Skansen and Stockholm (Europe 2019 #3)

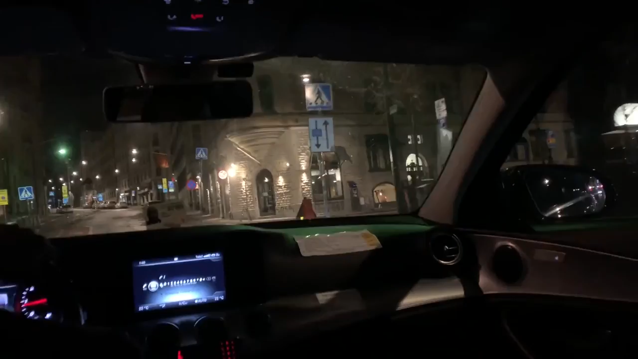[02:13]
Here's good. Thank you. City backpackers. This is the hostel. Looks pretty cool actually.